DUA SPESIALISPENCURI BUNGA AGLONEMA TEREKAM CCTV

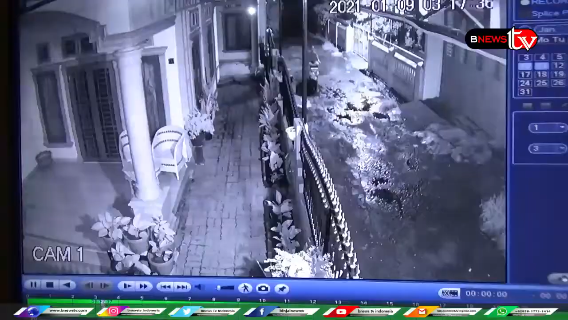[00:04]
Dua orang spesialis pencuri bunga aglonema terekam CCTV saat mengambil 9 jenis bunga aglonema, koleksi masyarakat yang bernilai jutaan rupiah di halaman rumah warga di Kecamatan Sunggal, Kabupaten Deliserdang.
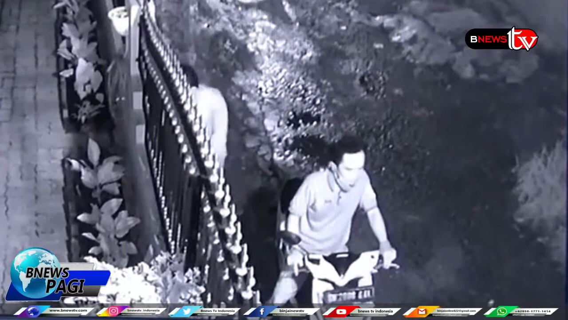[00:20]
Aksi pencurian bunga aglonema belakangan ini semakin mengganas di daerah itu. Aksi dua orang pemuda ini terekam CCTV saat mencuri 9 jenis bunga aglonema milik Norlinda Tambun, warga Jalan Baru, Kecamatan Sunggal, Kabupaten Deliserdang.
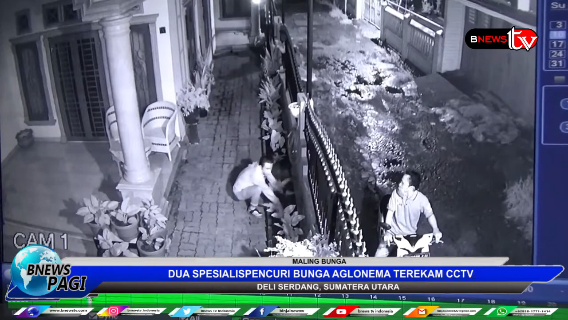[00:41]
Dalam rekaman CCTV terlihat dua orang pemuda yang diduga merupakan spesialis pencuri bunga aglonema, berhenti di depan pagar rumah Norlinda Tambun, dengan menggunakan sepeda motor matik. Satu orang di antaranya tampak mengawasi kondisi lingkungan sekitar, dengan tetap berada di atas motor. Sedangkan satu orang lainnya terlihat melompati pagar rumah, dan secara lihai memilih dan,
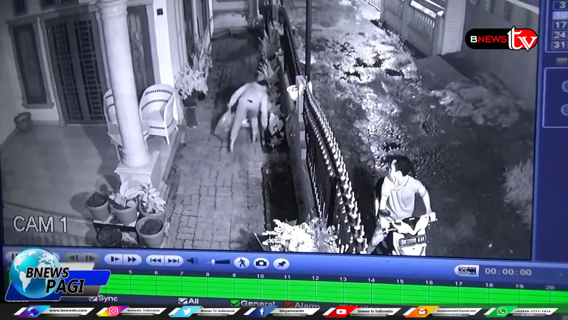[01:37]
Sementara koleksi bunga aglonema mereka lainnya yang harganya biasa, malah ada di tempat dan tidak diambil. Akhirnya setelah dibuka rekaman CCTV terlihat dua orang pemuda sedang mencuri bunga-bunga, mereka. Kejadian tersebut terjadi sekitar pukul 3 lewat 17 menit Sabtu pagi. Ia menduga dua, pelaku cukup profesional dan tahu mana bunga aglonema yang memiliki nilai jual lumayan tinggi.